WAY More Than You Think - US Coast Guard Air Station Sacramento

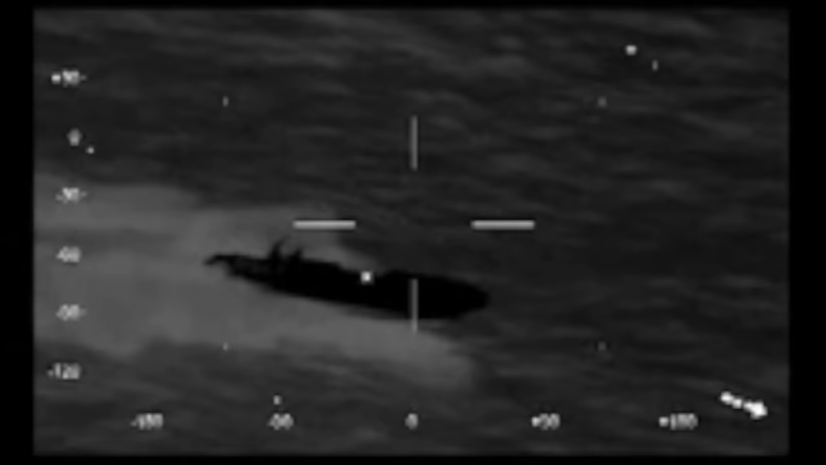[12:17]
Go fast. Basically, any boat that looks suspicious, we'll go and check out and we can tell